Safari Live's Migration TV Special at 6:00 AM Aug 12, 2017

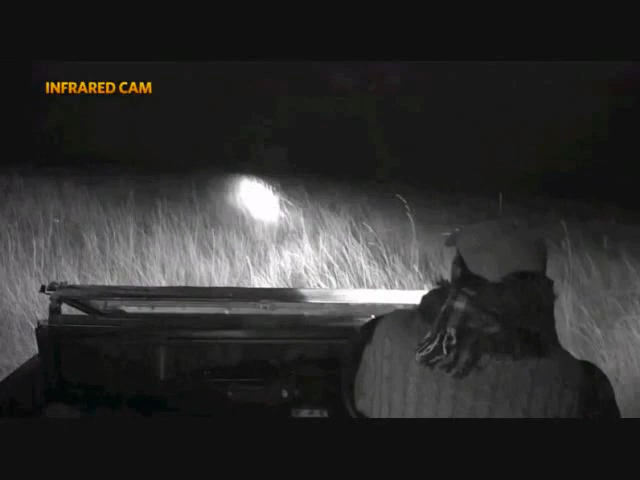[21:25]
Guys, and this is so exciting. Oh, what's this? I've got lions in front of me. Now, is this a different pride?
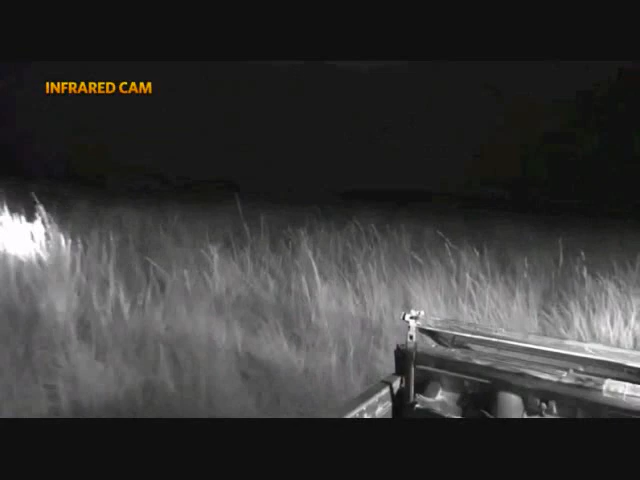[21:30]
Could there be other lions? Or is it another kill? It's another kill. The wildebeest is still alive.
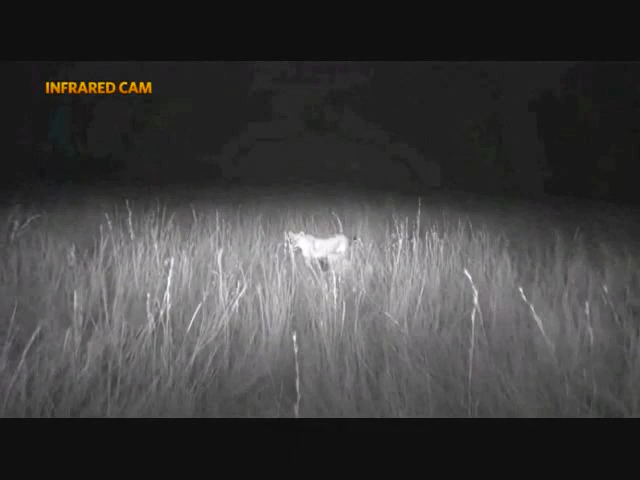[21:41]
Now, this, for sensitive viewers, guys, please be careful. Sometimes the lions do take their time to kill the wildebeest.
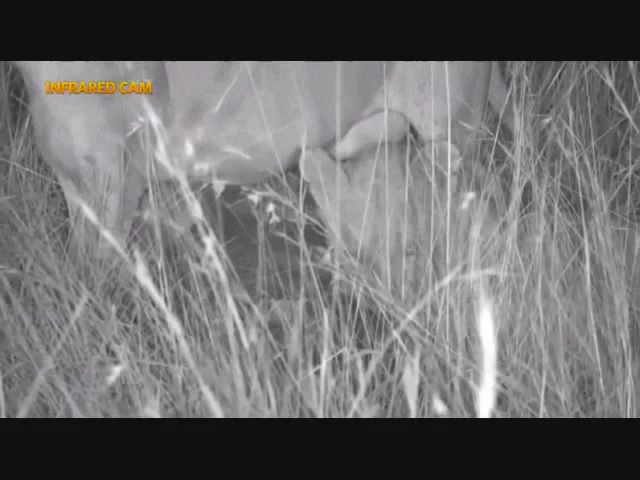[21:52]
Now, that little grunt, now just to, it can be quite difficult. Now the male's about to walk in.
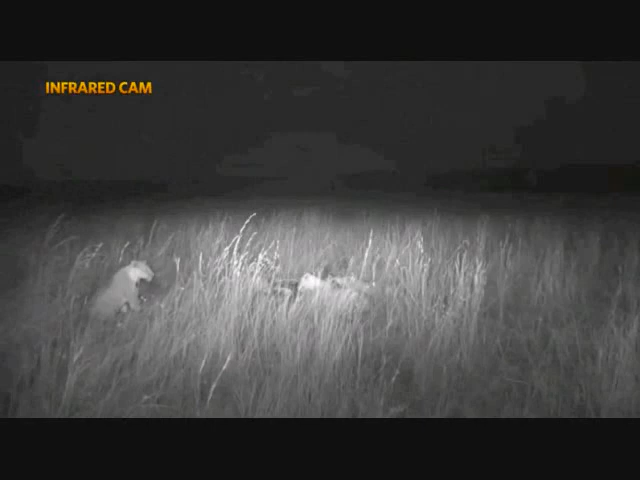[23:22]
Oh, there's one of the holes I was talking about trying to avoid. There we go, Dave. So, strangely enough, the female who did the initial grabbing of the wildebeest has let go of the suffocation hold, and the young male has taken over. Now, they've abandoned more than half a carcass. Oh, they're going to have a play instead.
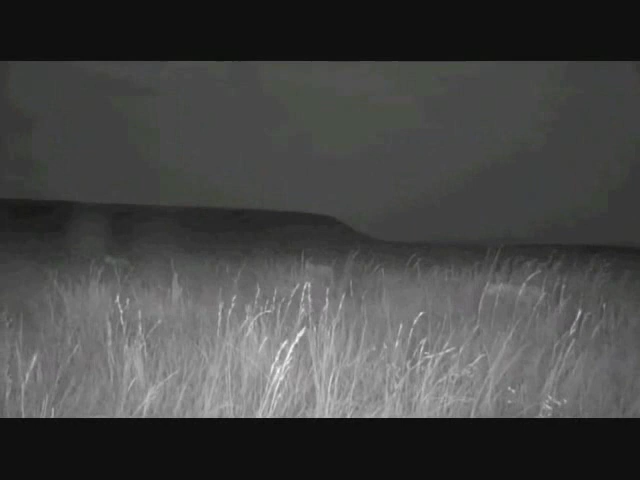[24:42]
mean, just watching what they're up to. Oh, the male's dragging the carcass off.
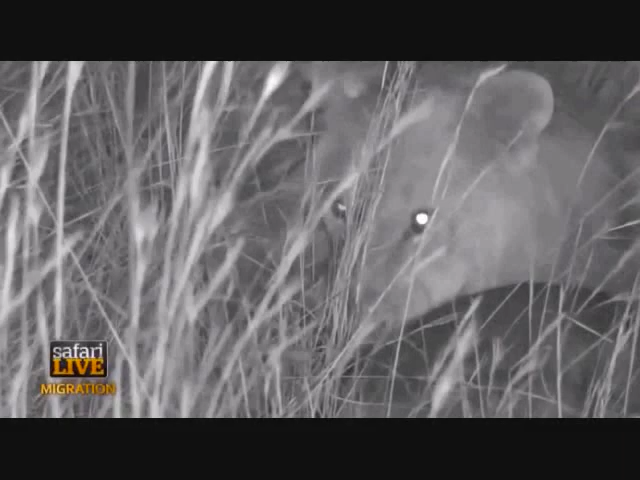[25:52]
Welcome back, guys. As you left, I was rushing through the long grass to see what had happened. One of our lionesses snuck off and killed another wildebeest, and the lion being the lion came and took the lion's share,
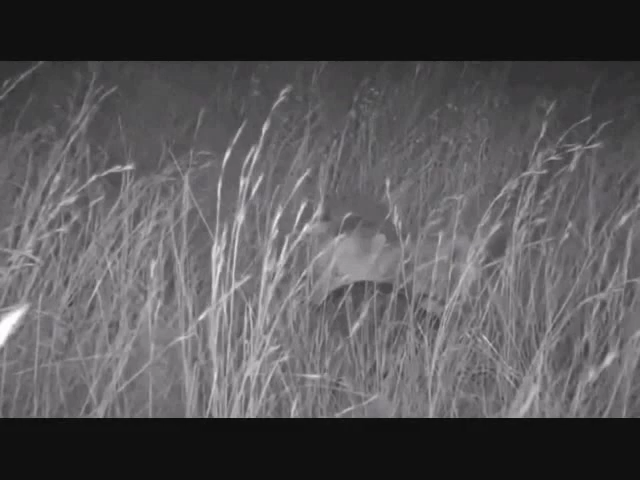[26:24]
They've abandoned almost a half carcass and they've killed another one, and the males come in and he's actually chased the females off and he's doing the suffocation work. Because that wildebeest is still alive, so if you are sensitive, please be warned that sometimes being live out here, we can't control what's going to happen, and some things can be a little bit gruesome.
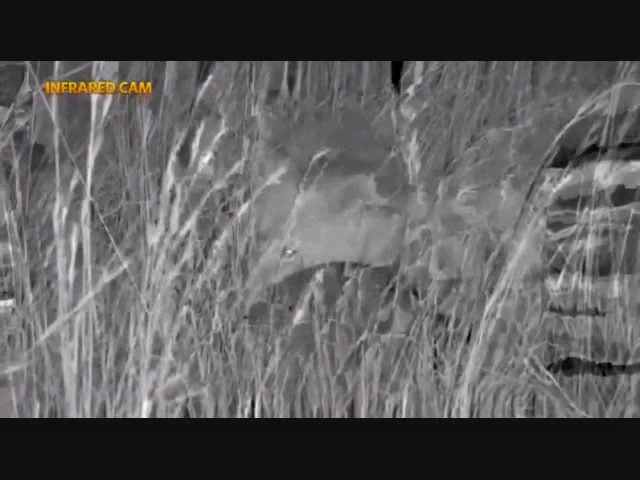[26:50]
Well, there goes the last sort of breath out of that wildebeest. Now, Turbo is wondering, why do lions bite down on the rear of their prey?
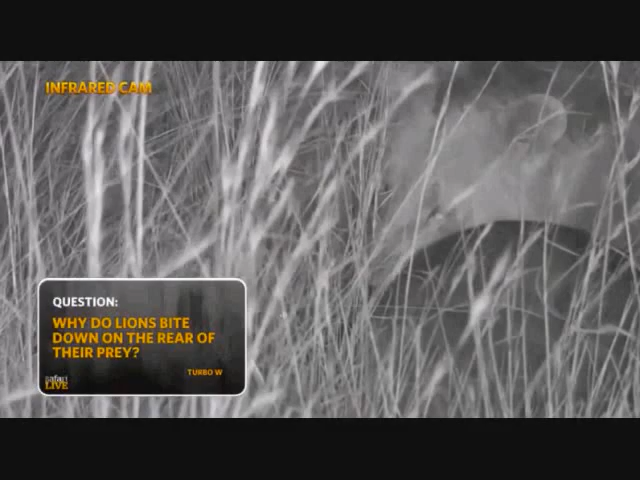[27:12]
Quite often, Turbo, when they're doing that, especially with large prey, they'll try to get into the spine. But on smaller prey like wildebeest, they'll go normally for the traditional suffocation hold, which this male is holding at the moment. Oh, we got a hyena coming in here. This could be really interesting. Well spotted, Dave. There we go. We've got a single hyena. Now, there is a relatively big clan around here called South Clan.
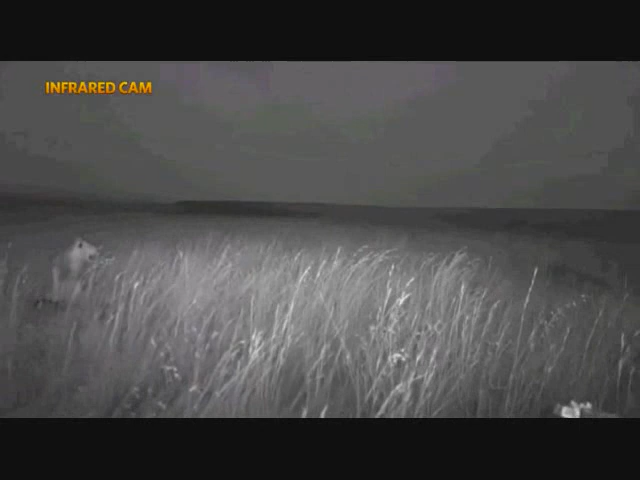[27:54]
That hyena by himself versus a male lion decided discretion is the better part of valor. But could call for some friends, then things could get interesting. Now the girls have moved off.
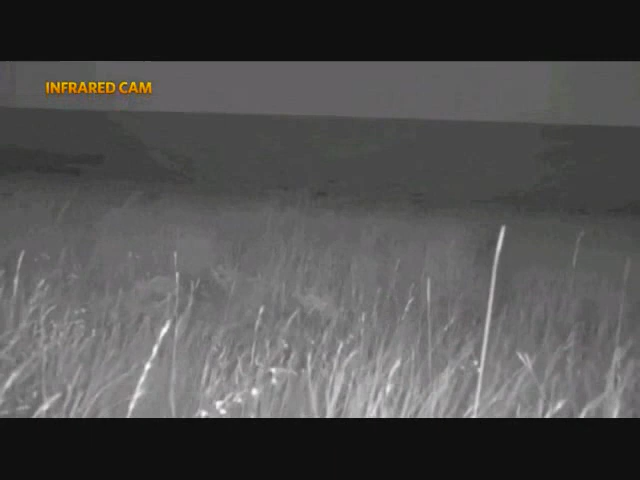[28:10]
And hasn't this been absolutely exhilarating so far this morning? We've had lions, we've had hyenas, we've already had our first kill. I'm going to follow the females because I think they're not done for this cold, windy, overcast morning yet. But we haven't got to meet Scott yet,
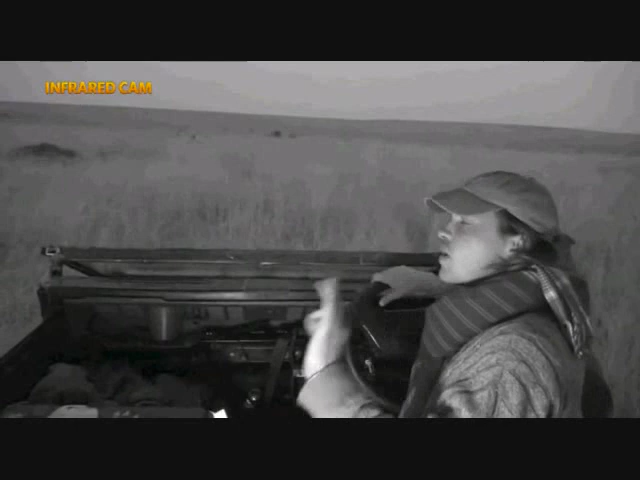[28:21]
and he has got possibly one of the most sleek and elegant animals in the whole world.
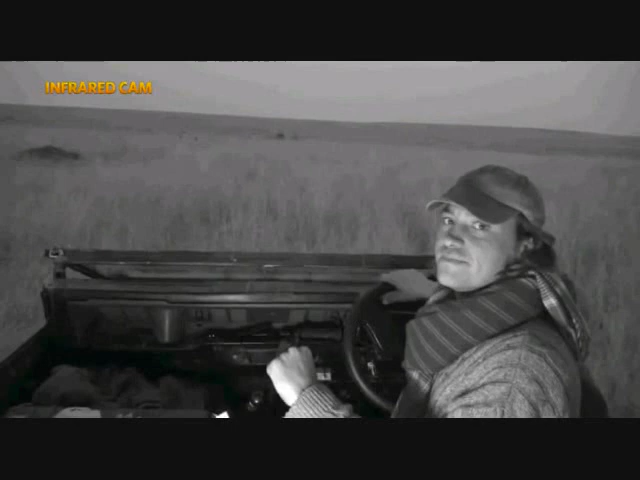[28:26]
Hello everyone, and I think Brent was referring to the cheetah, not the hippo in the background. That's just come into focus. It's great to have you on board. We are sitting here with not one, not two,
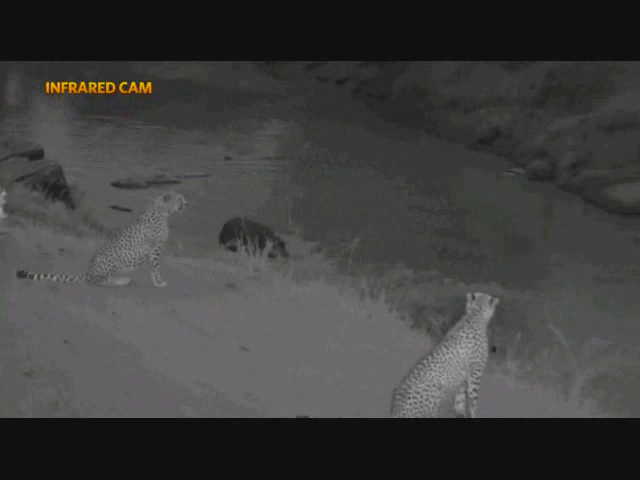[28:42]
not three, not four, but actually five male cheetah.
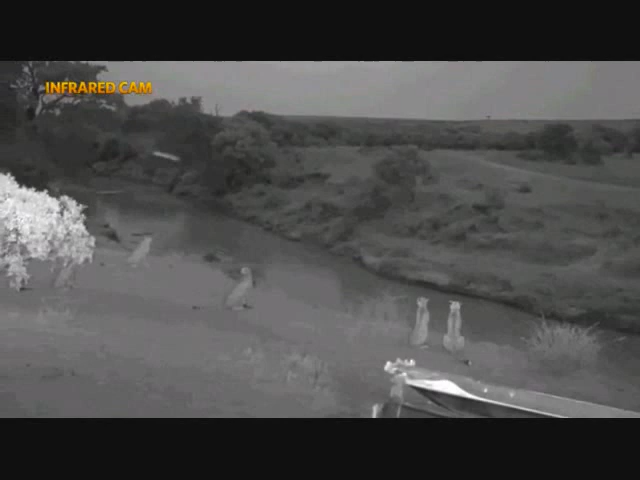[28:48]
So we've got a great, great lineup ahead of this morning's safari. You've already got off to a great start with Brent.